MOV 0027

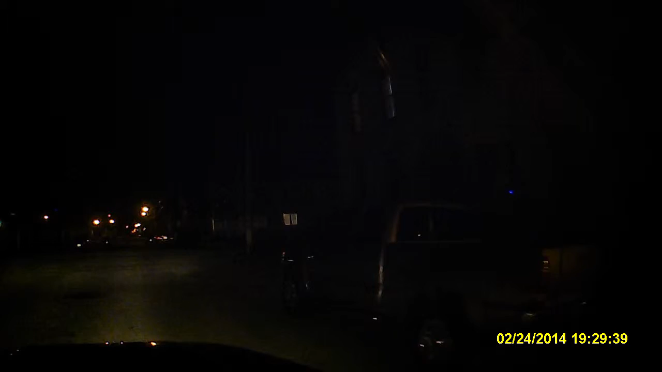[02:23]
And there's somebody in that house again. There's lights and stuff going in that house. So once again, there's lights on the house, but they're over there. Hmm. Always makes me wonder if they're cooking meth in there. Yeah. I know people think I'm stupid or crazy.